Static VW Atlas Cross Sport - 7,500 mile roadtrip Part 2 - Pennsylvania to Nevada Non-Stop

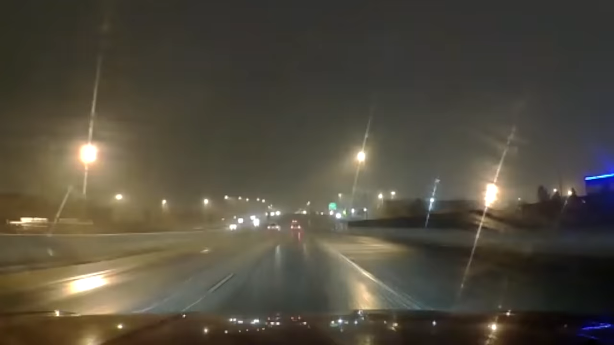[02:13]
well this was not a planned stop but i'm now in denver colorado and the i-70 up